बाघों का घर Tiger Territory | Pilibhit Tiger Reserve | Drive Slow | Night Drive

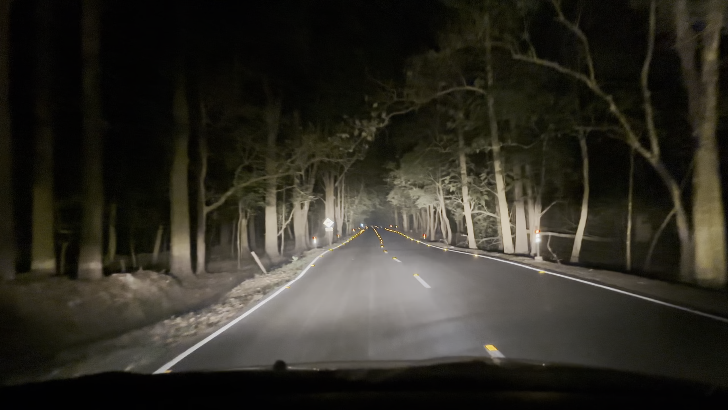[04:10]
तो कही बार मतलब कही लोगों को यहां से टाइगर क्रॉस करते हुए भी दिखता है और यह देखिए साइन बोट और यहां पर एक वाटर हॉल भी बना रखा है राइट साइड में
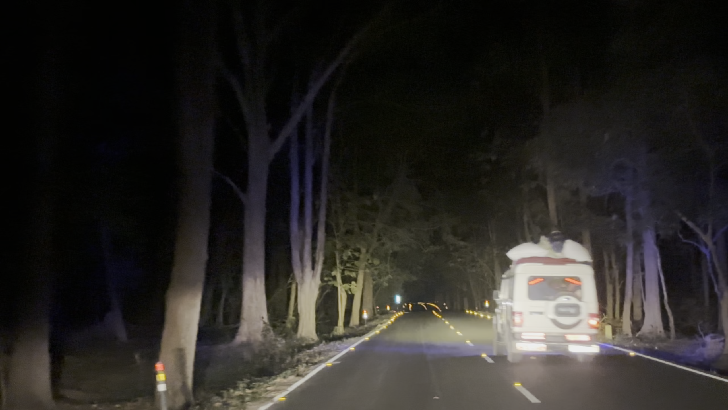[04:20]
तो ऐसे तो गाड़ी का एक्सेस नहीं है बीच पर रोट तोड़ी हुई है क्योंकि
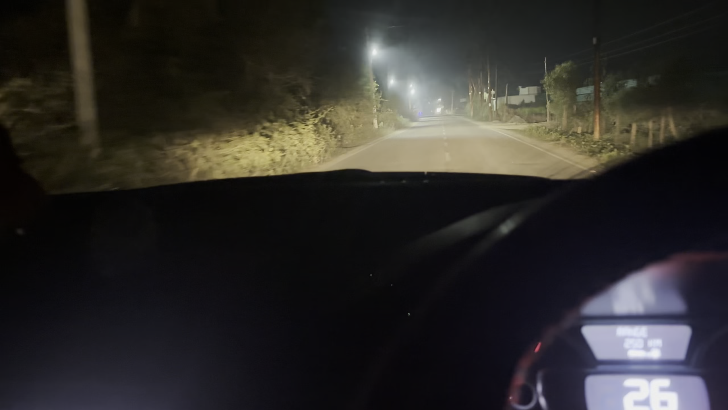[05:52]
तो जी देखिए एक तम हम अब जंगल मैंट की करने वाले हैं तो यह मैं आपको मैंट में थोड़ा सा दिखा रहा हूँ
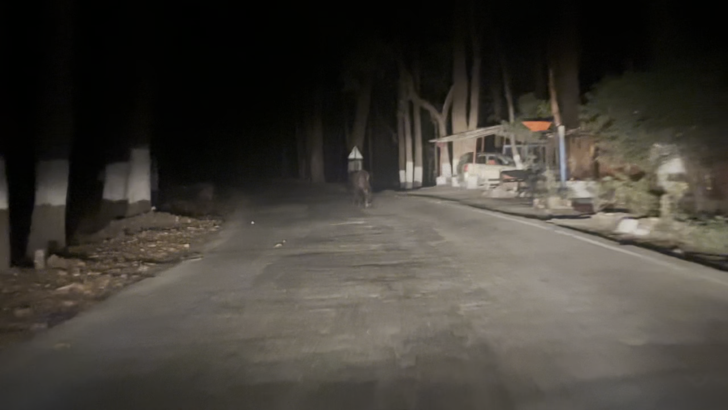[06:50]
कि यह देखिए एक तम सुरी के जंगल
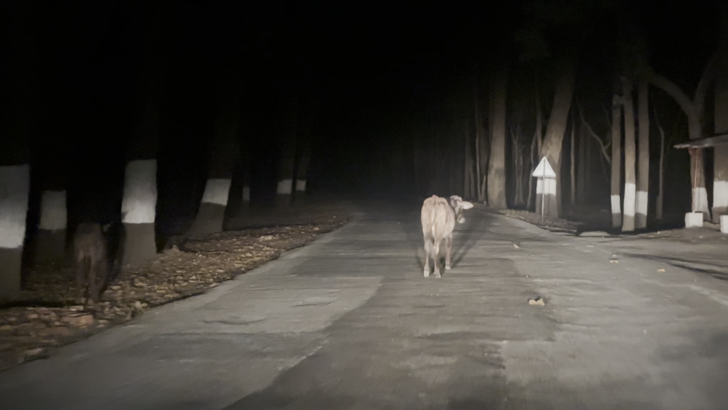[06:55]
जलना और यहां पर यह भी चाह रहे है कि
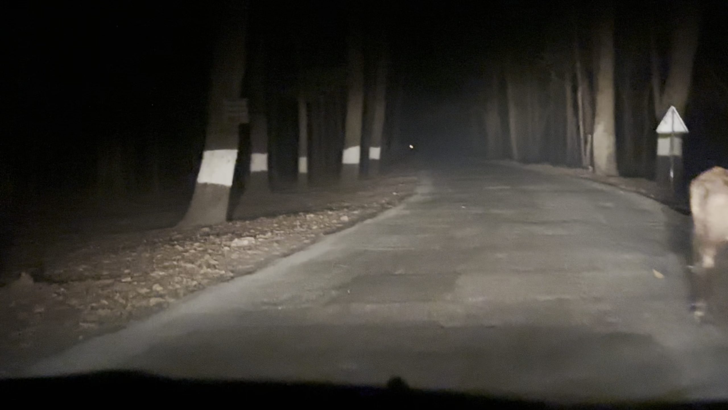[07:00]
एनिमल्स केटल्स चोड़े हुए है मंदिर के असपस गों रहे हैं लेकिन यह पे भी इनको रिस्क कंटीनियू बने रहता है पूरे टाइवर बाहुली छेत रहे है
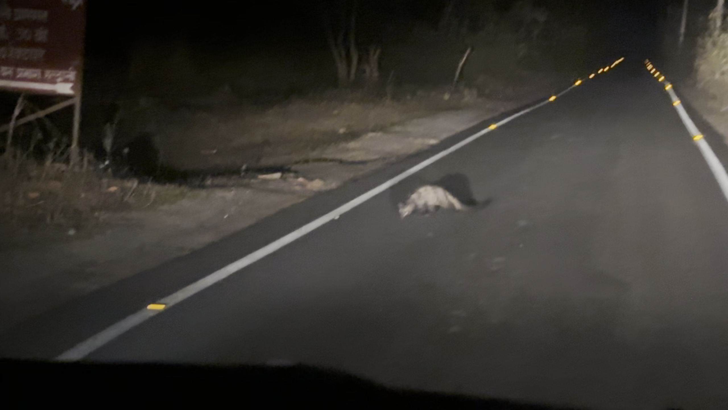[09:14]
विट्कर्ट तो पर क्या जाता है
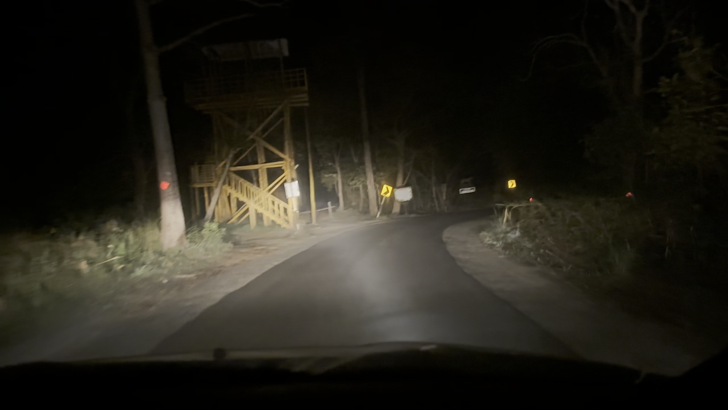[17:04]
तो जी यह दिखा हमें स्माल सीविट केट जो की काफी रह रहे और यह देगा हूं अपनी सफारी जोन का गेट वे आगया है
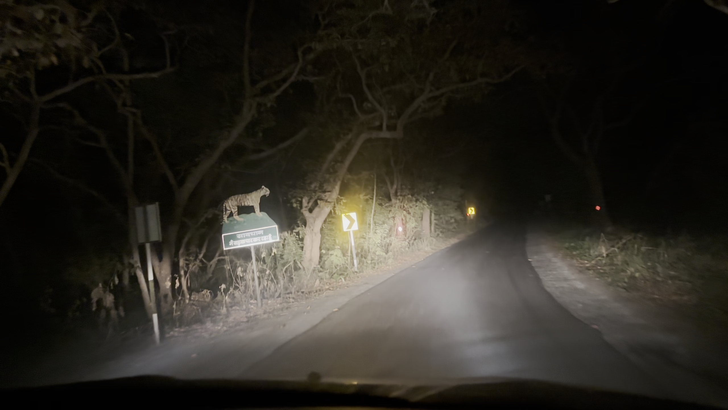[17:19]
अब यह रोड में कुछ रहे है तो सही जो अब हमें टियर से देए कुछ वे आगया है पॉस्विल टकाए प्लाव पॉस्विल टकाए प्लाव पॉस्विल चुपे यह दिखा है